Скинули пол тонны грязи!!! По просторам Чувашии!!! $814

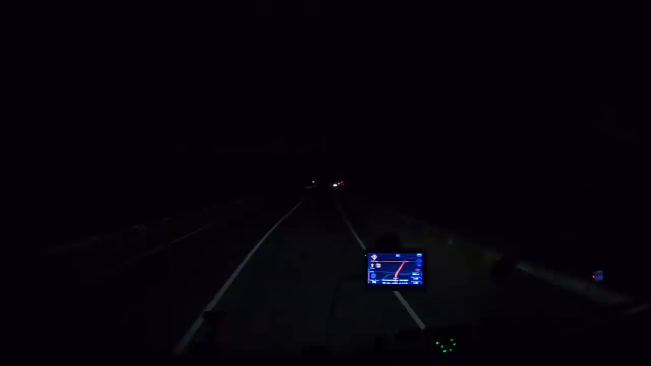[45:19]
Кстово! Спустились мы. Ну, горами не назовешь, но с этих холмов тут. Короче, выбрались сюда, вот уже Кстово. Сейчас вот налево. Объездная Нижнего. Тут этот шарик или что это, короче, тут стела.
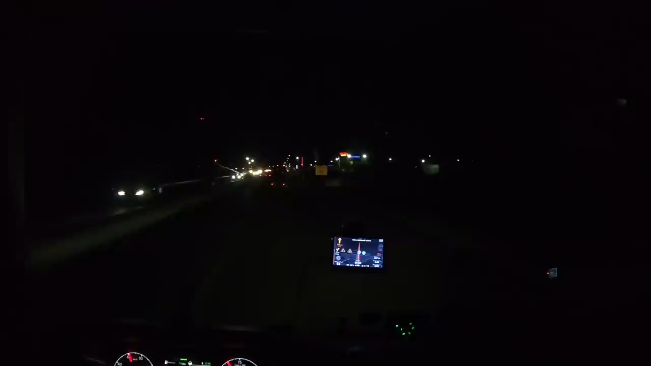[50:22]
Здесь я ночевать не хочу, с правой стороны. Здесь обычно никогда никуда не залезть.
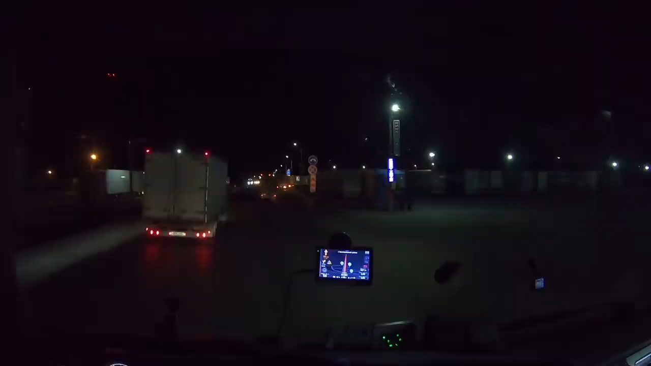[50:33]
Хотя, в общем-то, так парковка, смотрю, большая. О, хвосты торчат. А, это на заправку. Понятно.
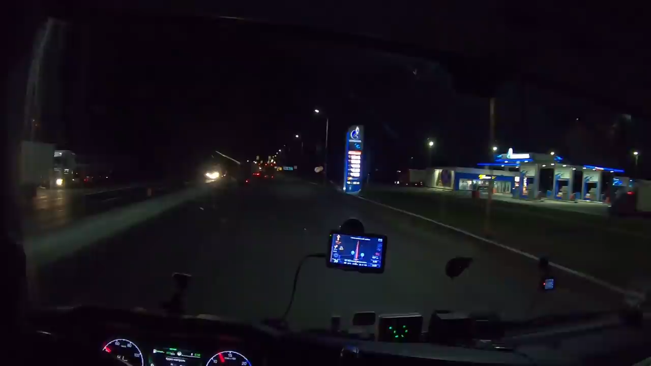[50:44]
Поехали, надо уже это задумываться обо сне. Время уже 9. По Иркутскому уже 2 часа ночи. Уже давно спать надо. А ты что на маленькой навесы? Вот, правильно, надо мимо ехать.